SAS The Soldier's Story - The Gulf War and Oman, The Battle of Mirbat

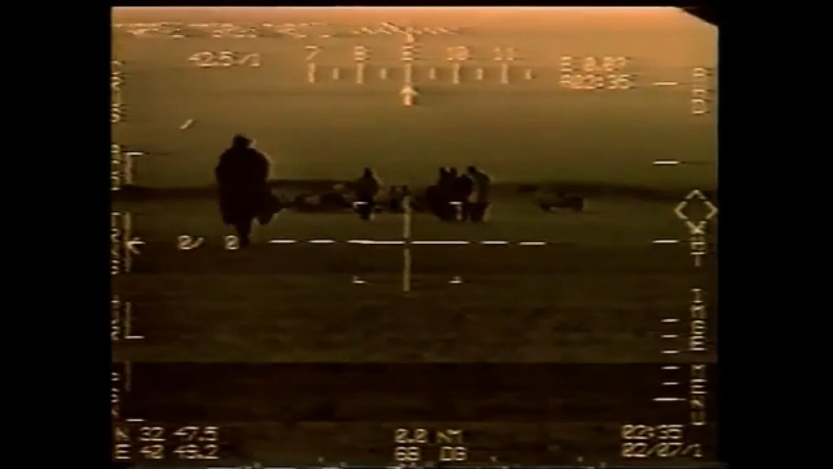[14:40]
We got the vehicle ready with the bodies in the vehicle ready to push on board the aircraft. The helicopter landed, massive amount of noise. Anyway, the RAF loadmaster decided that that vehicle wasn't going anywhere near the helicopter. So it was immediately in a predicament, what the hell do we do with it?